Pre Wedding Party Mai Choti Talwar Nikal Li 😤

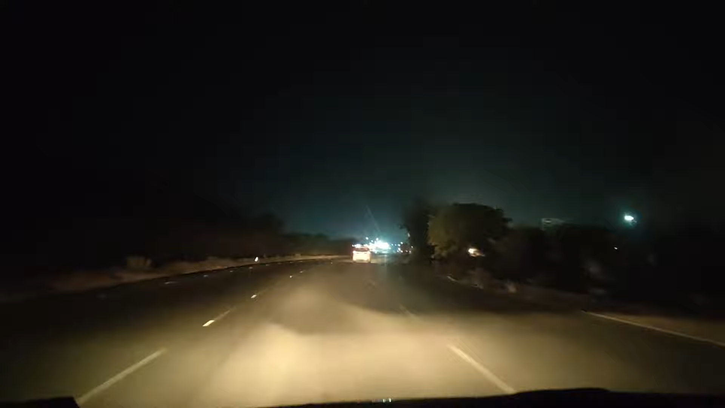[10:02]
अरे ये क्या हो रखा है, पूरे रोड पे पानी भर रखा है भाई भिवाड़ी के। तो बारिश आई थी क्या कोई आजकल में ही?
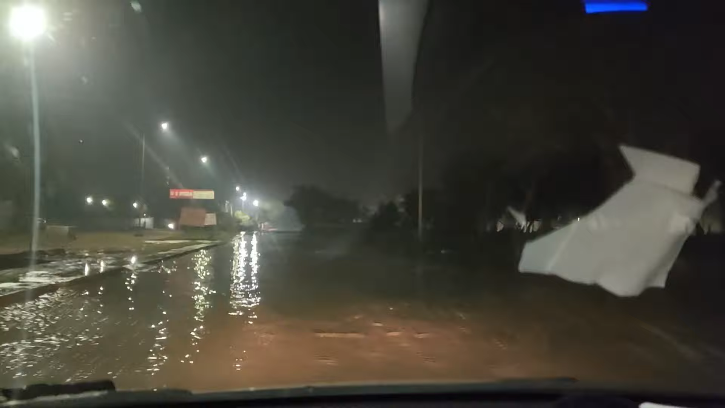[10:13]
पता नहीं यार क्या सीन है। और टेम्परेचर देखो 11 डिग्री सेल्सियस दिखा रहा है। मुझे ऐसा लग रहा है कि आजकल में बारिश आई होगी तभी इतना पानी भर रखा है रोड पे, या फिर कोई सीवेज सिस्टम खराब हो रखा होगा। देखो भाई कोई गड्ढा ना हो यार, पता चला गाड़ी फंस गई।
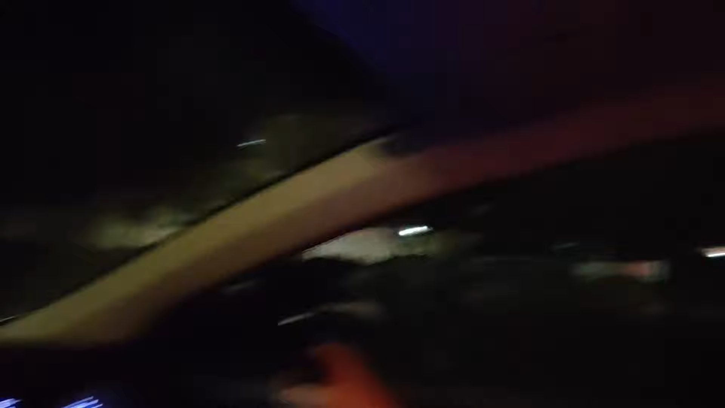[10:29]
चलो निकालते हैं अभी आराम से ड्राइव कर।
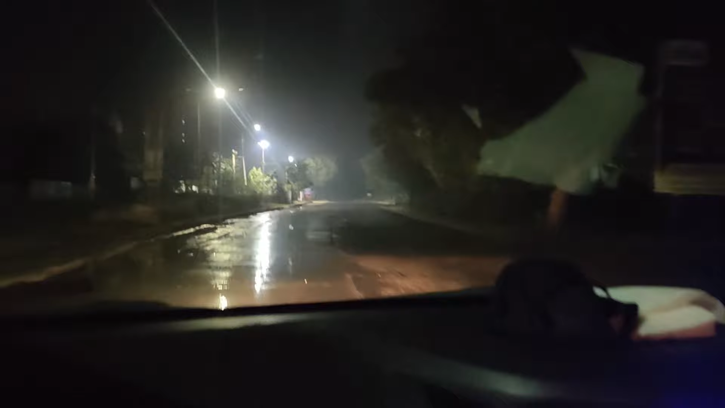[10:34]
हाँ चलो ख़त्म हो गया फाइनली पानी भरा रास्ता। तो फाइनली हम भिवाड़ी पहुँच चुके हैं।
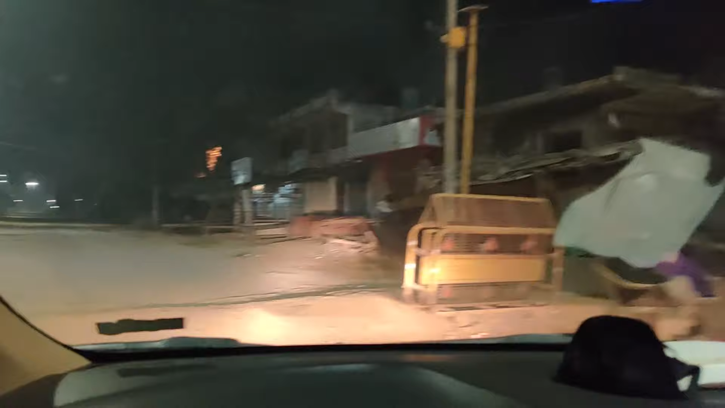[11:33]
आराम से। क्या कर रहा सौरभ? ठीक तो है, क्या हुआ? अरे घर क्यों लगा रहा, तो साइड में लगा क्यों रहा है? देख ब्रेकर था और बुरा गाड़ी थी साइड में भाई, लग जाती है अभी।
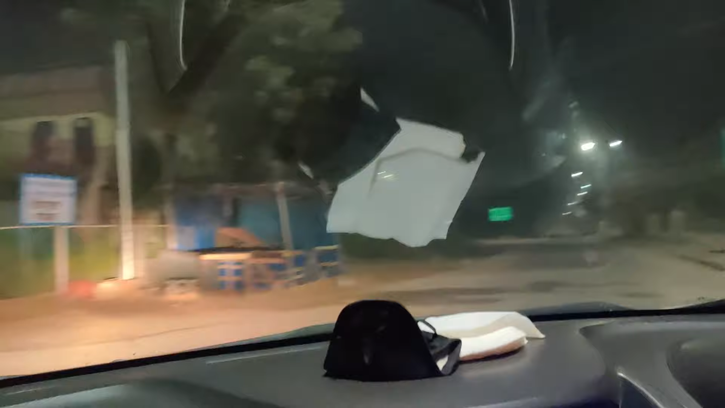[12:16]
यहाँ से लेफ्ट, अभी लेफ्ट लेना है।
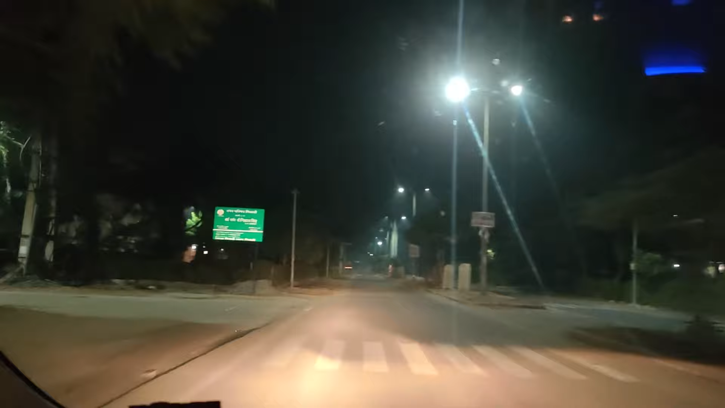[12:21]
और यहाँ से हमें लेना है राइट, और हम पहुंच गए हैं मौसी के घर पे। अरे क्या बात, भारी गाड़ी खड़ी कर रखी है।